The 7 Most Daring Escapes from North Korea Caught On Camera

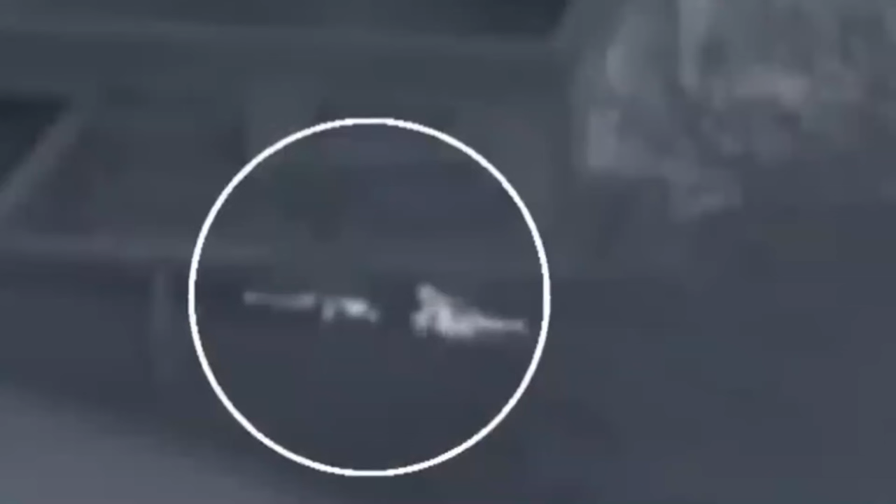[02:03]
Luckily, he made it through the border and was dragged to safety by South Korean soldiers while unconscious.
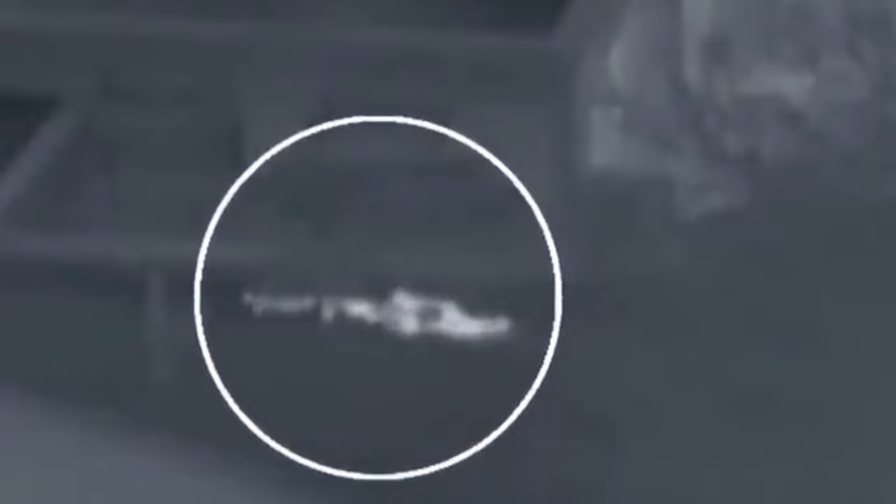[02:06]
He was airlifted to hospital, and his life was saved.